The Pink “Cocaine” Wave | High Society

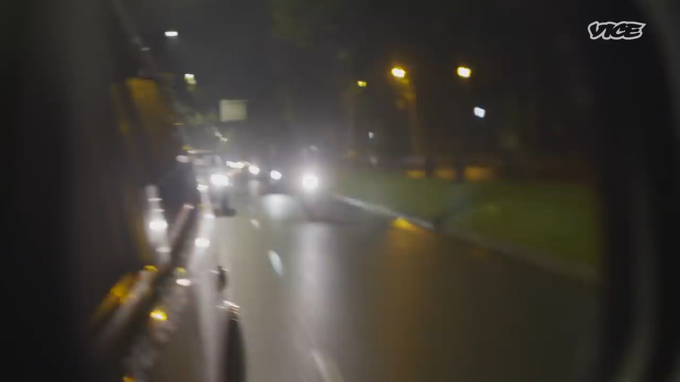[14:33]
Okay, so all of a sudden we're being escorted by two Toyota Land Cruisers and two motorcycles, literally right in front of us and right behind us. This is the Queen of 2C's security. So we're just gonna follow them now to her safe house.